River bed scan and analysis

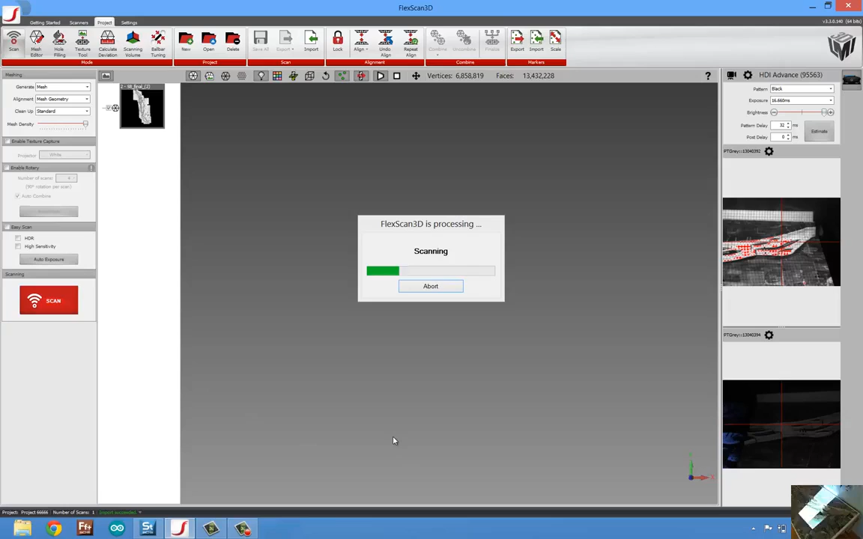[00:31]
So you can see in my webcam, we're scanning a part, and we won't do the whole thing, we'll just take one image,
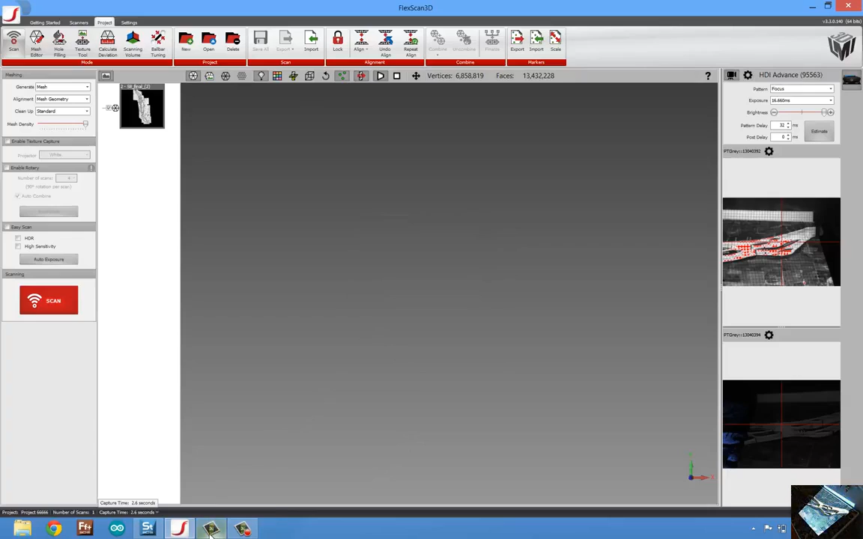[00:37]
but very quickly we can come in and process some scan data.
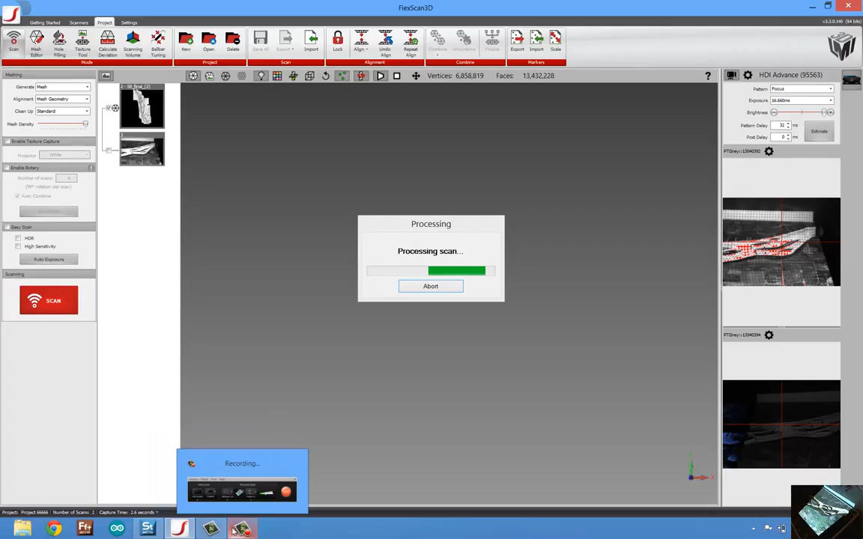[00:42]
Now, once we've completed gathering all that scan data, we can jump over here to Geomagic Studio, and run through a process of aligning that data.
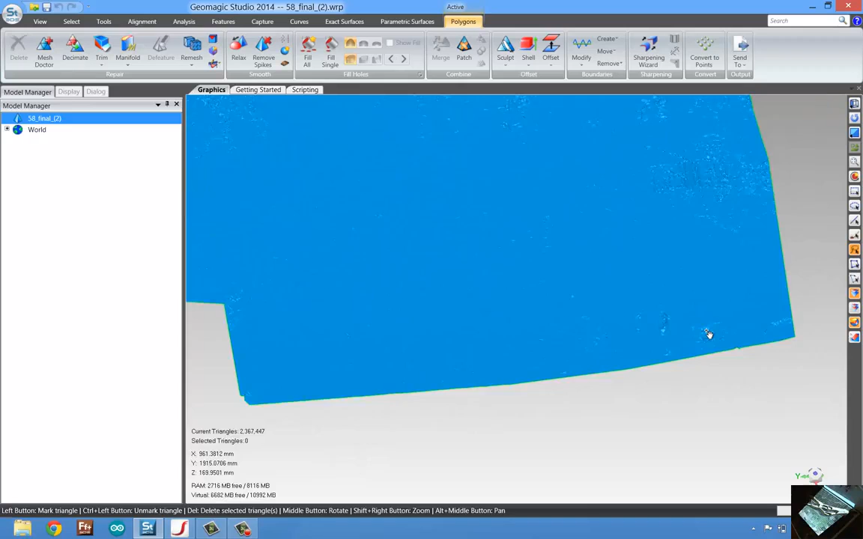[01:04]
So, this is a series of scans creating the riverbed. Then, once all of this has been created, we can come in and grab our separate screws that are put into the bed to define our coordinate system.
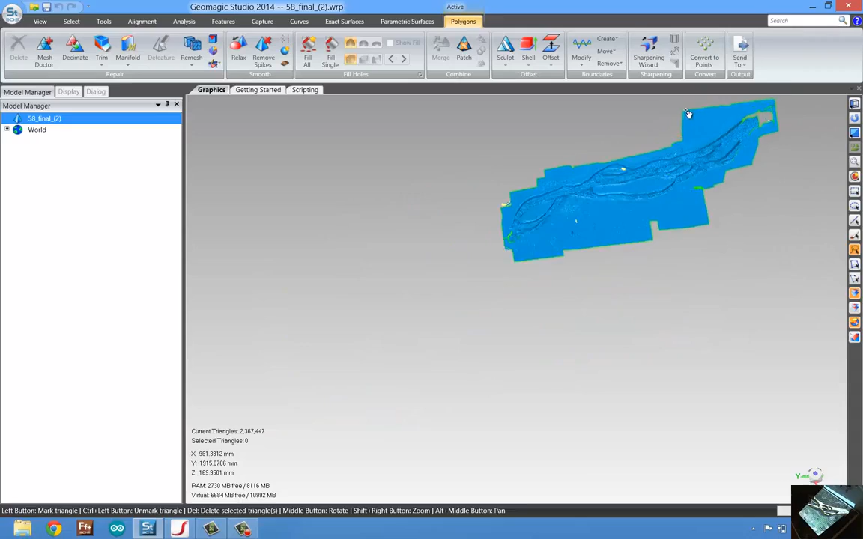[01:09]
So, I'm just going to come in here,
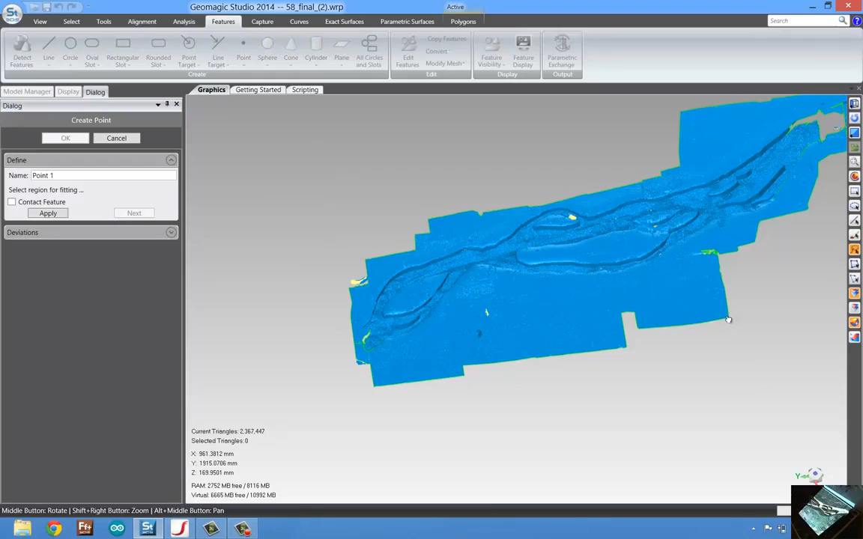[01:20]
and identify a few different holes, or a few different screws.
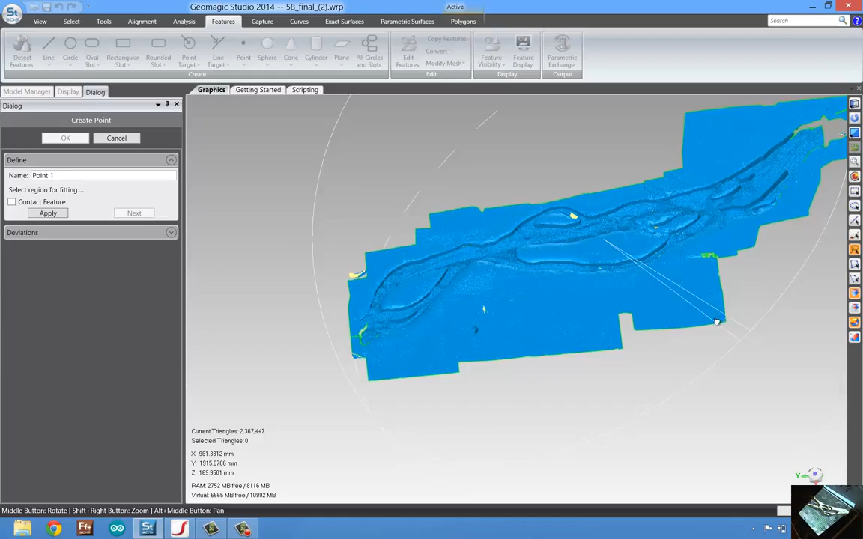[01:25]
So, we're just going to identify this,
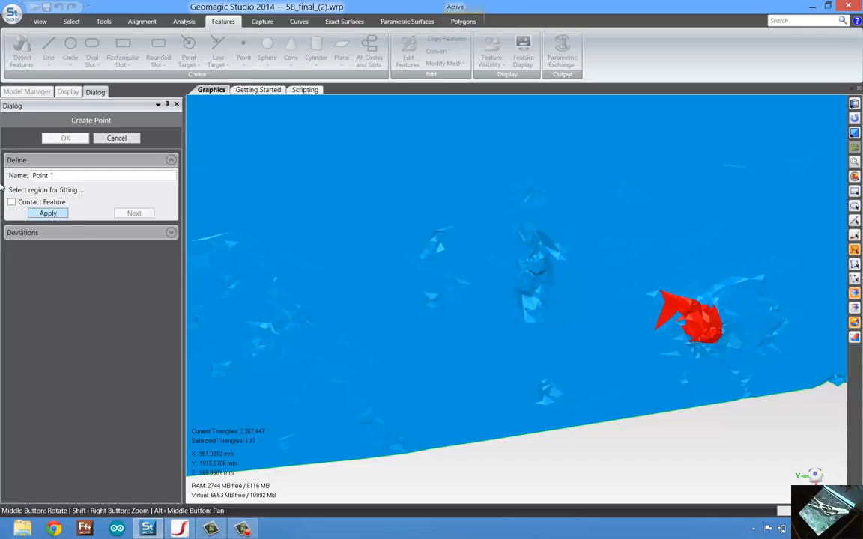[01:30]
right here, as our point one.
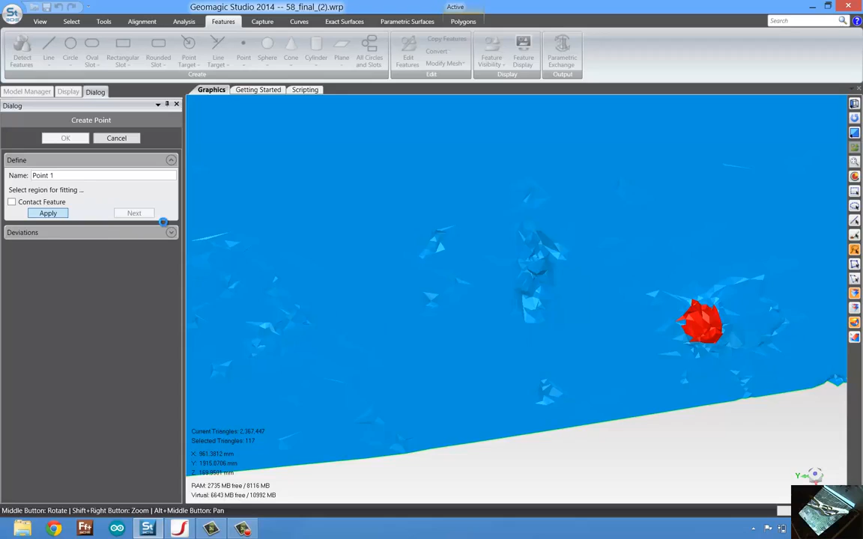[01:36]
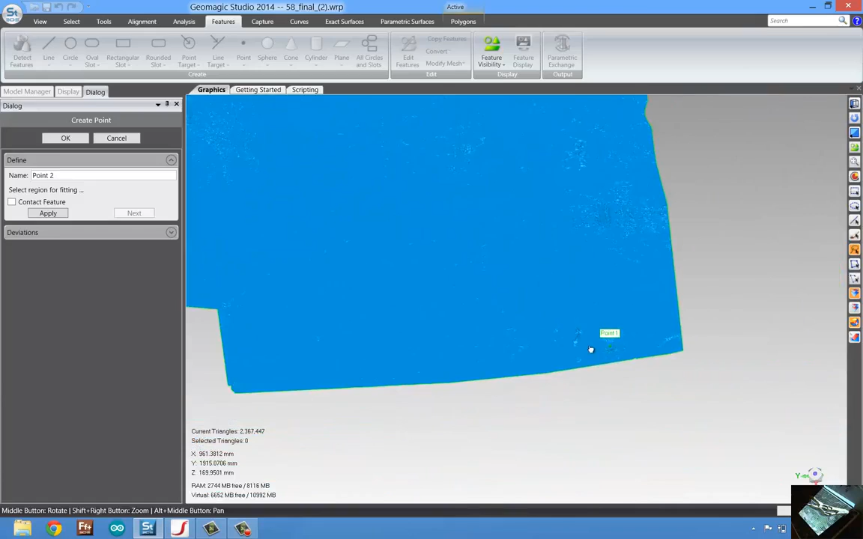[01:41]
We're going to identify this particular point right up here.
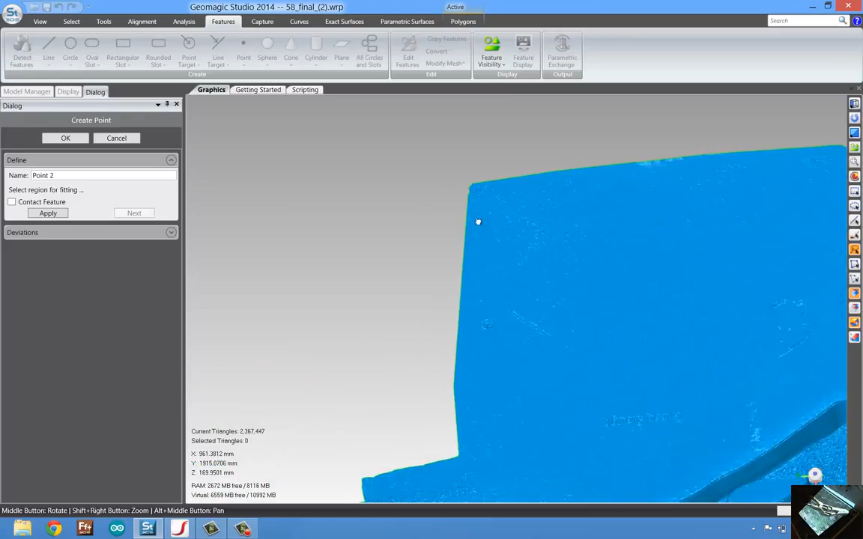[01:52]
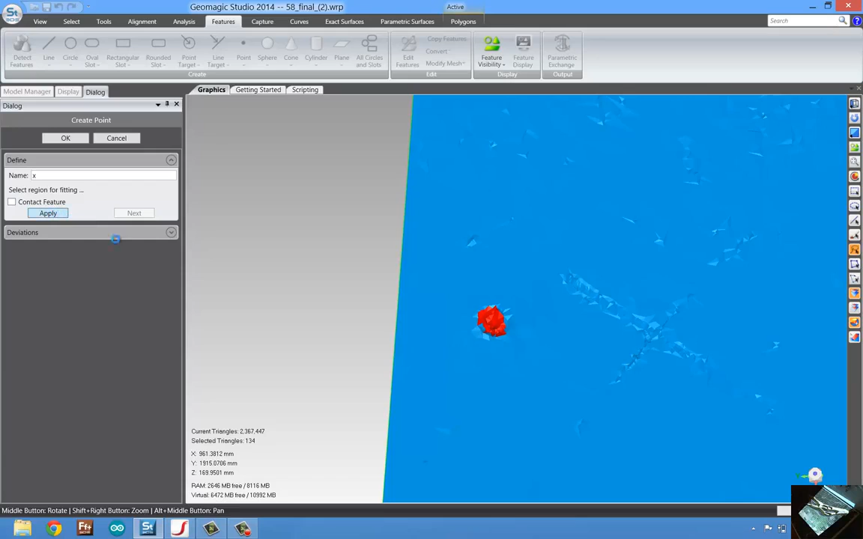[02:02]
And then, we'll go ahead and do our Y. We're going to printers.
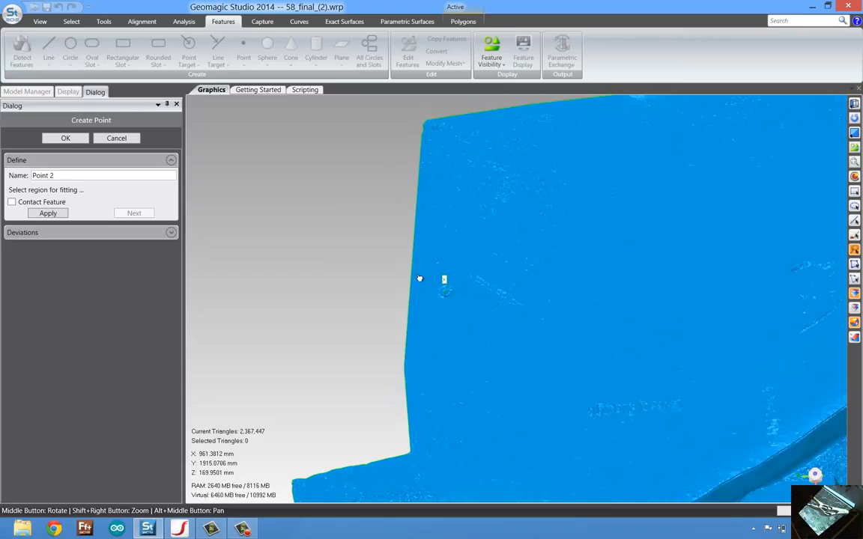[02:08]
Yes, I'm going to identify this.
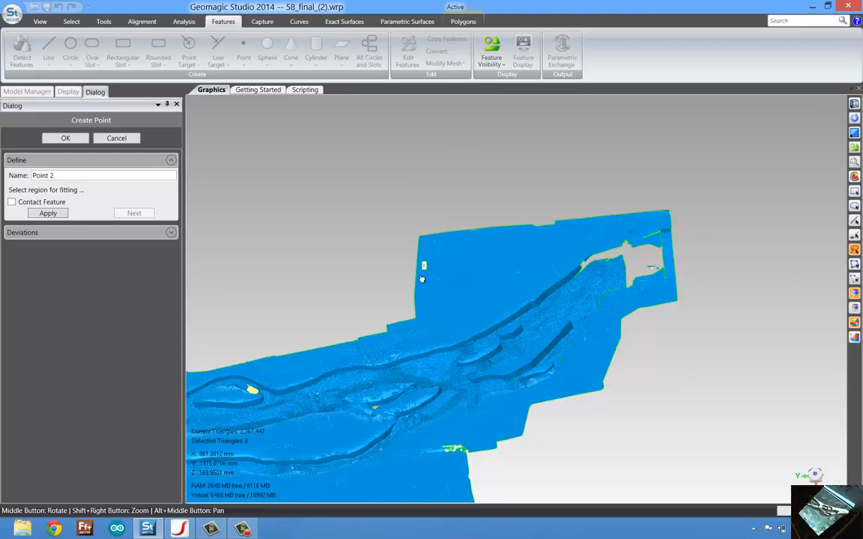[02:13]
We're taking a look at this particular point. We're going to
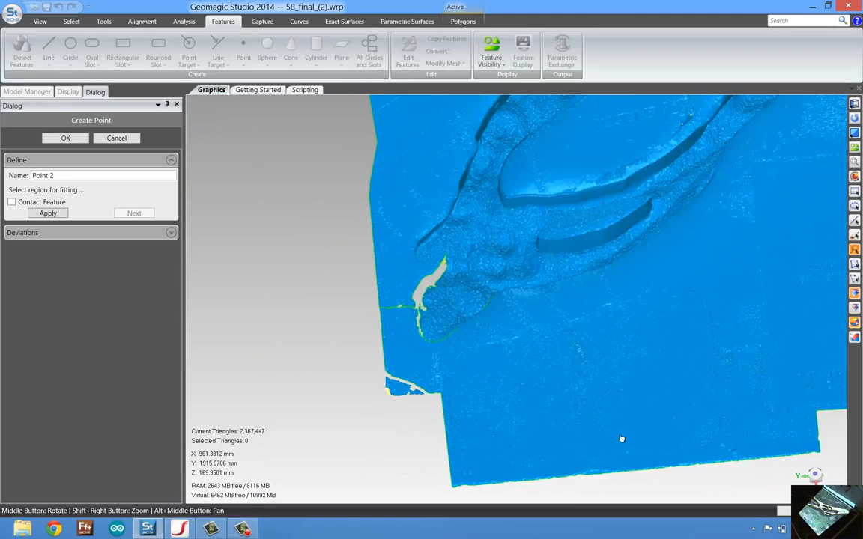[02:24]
identify this particular point. So, I'm just going to identify this particular point. So, if I'm just going in here, it's a type of thing.
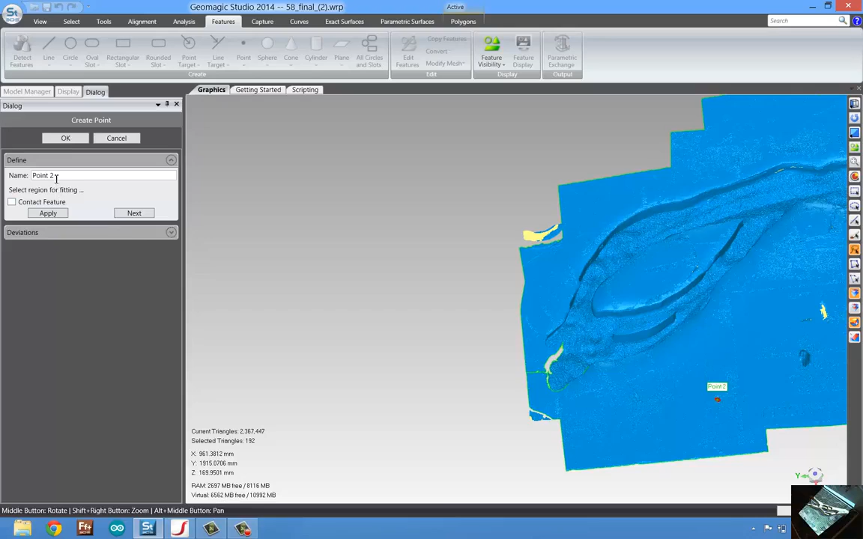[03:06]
So, once we've identified all those points,
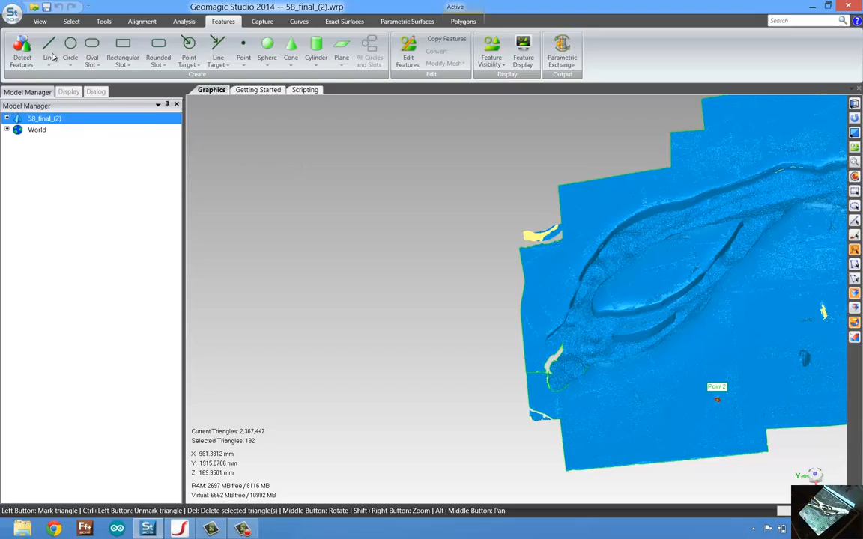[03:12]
we can simply define a few lines based off of these points. So, point two, or our y,
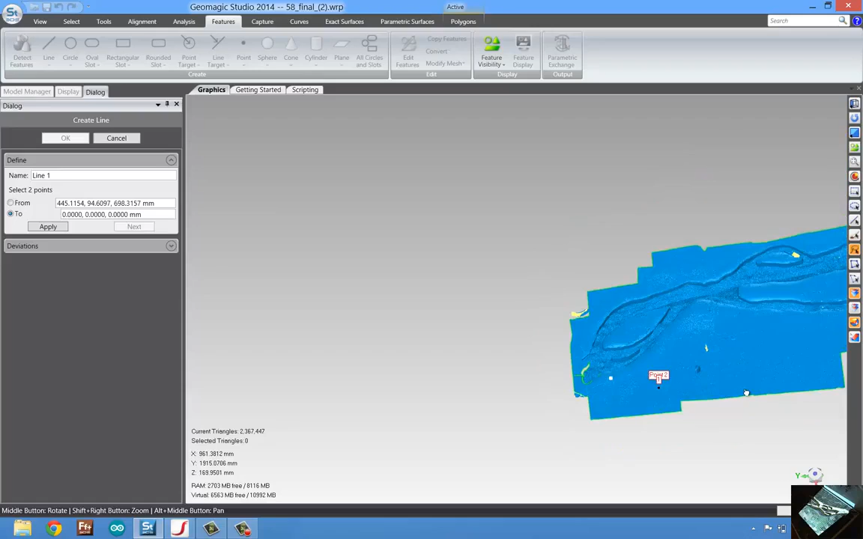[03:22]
and point one will give us our y direction.